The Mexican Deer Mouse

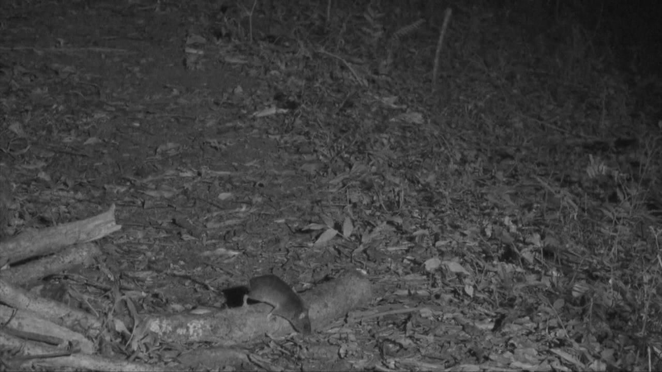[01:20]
Of course, deer mice are nocturnal, and they are mostly terrestrial, but they can climb up to about three meters. There's a lot of competition for seeds on the forest floor, and here you see a large,
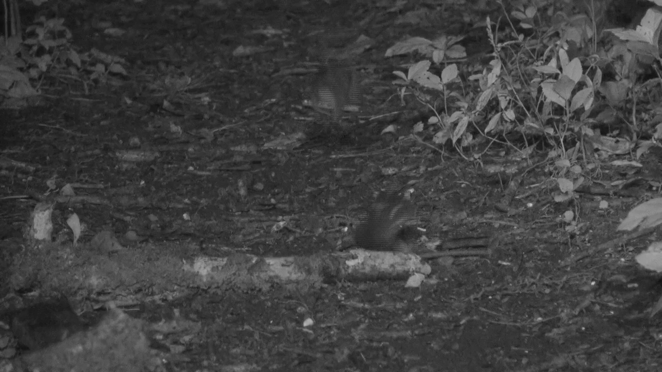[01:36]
cloud forest spiny pocket mouse slam into this poor deer mouse. But the deer mice even fight among themselves.
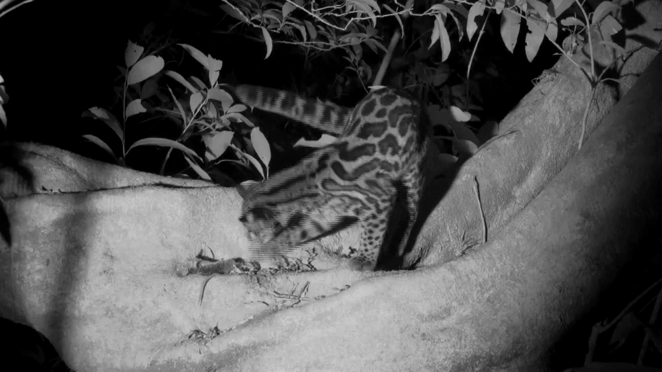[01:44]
Even the small, wild cats like to play with them.
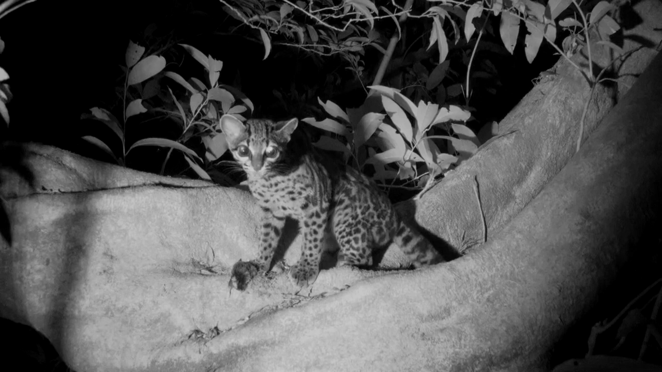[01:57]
This cloud forest spiny pocket mouse gets nailed by a mottled owl.
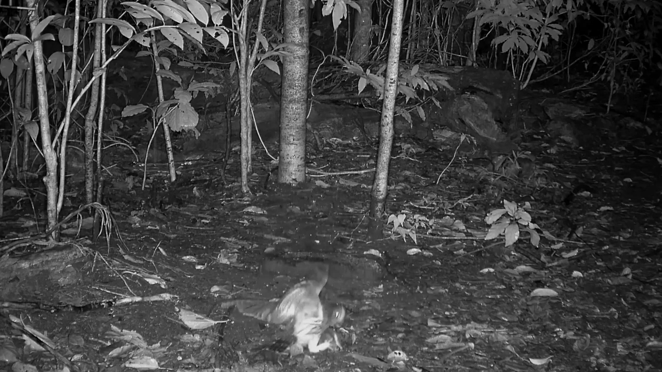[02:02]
Now a Mexican deer mouse arrives and forages for seeds, But this time the owl misses, and the mouse escapes.